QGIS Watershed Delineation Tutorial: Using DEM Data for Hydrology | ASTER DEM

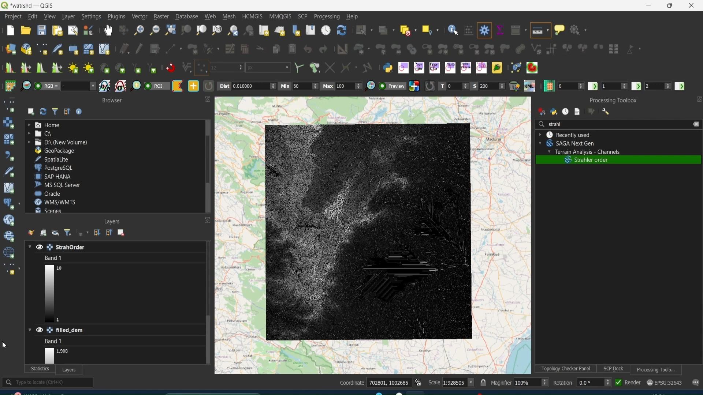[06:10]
Now as you can see. It has calculated the style order from 1 to 10. So if you remember style order is just the stream orders right.
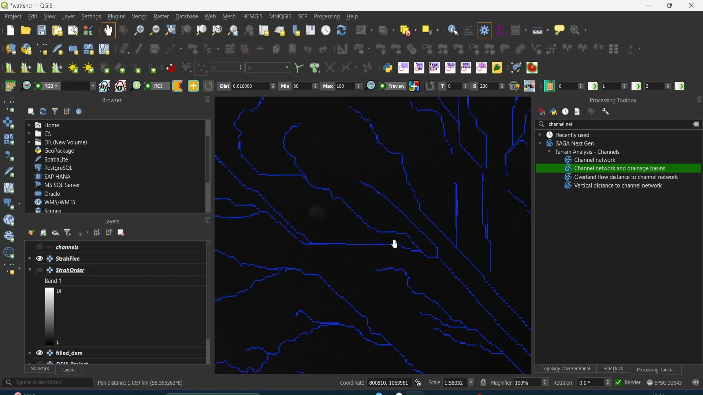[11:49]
For that what you need to do is you are going to come over here and the pixel height. You need to right click and copy the coordinates.